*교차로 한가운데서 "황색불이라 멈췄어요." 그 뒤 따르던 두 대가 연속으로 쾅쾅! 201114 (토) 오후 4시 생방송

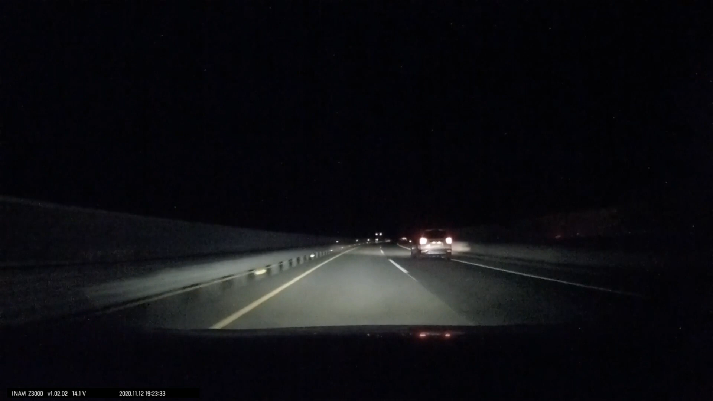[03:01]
조금... 80보다는 조금 더 돼 보이기도 하죠? 옆차보다 좀 빨리 갑니다. 옆차보다 빨리 가다가... 뭐고! 우와! 뭐고! 뭐고! 뭐예요?